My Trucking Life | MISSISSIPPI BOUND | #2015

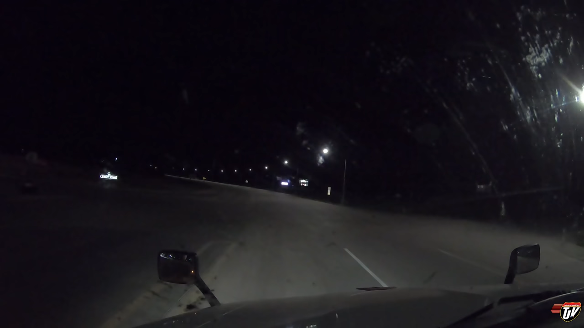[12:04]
all right me and my army of dead bugs have arrived to our final resting place for tonight we're at casey's general store here in iowa you have arrived at your destination on the left side center point travel plaza center point travel plaza very nice thanks karen now to go find a park make a u-turn if possible and then turn right into 170 meters calm down karen let me sleep first we'll do that tomorrow
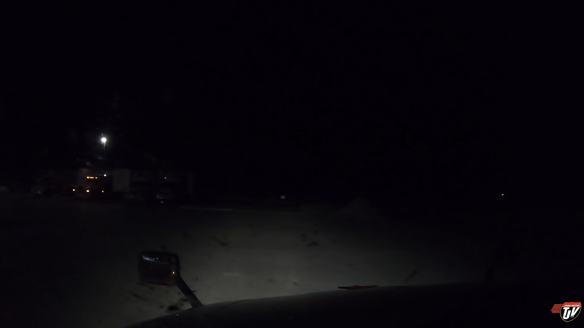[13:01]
just gotta find the perfect spot you know i want to blind people with my hid headlights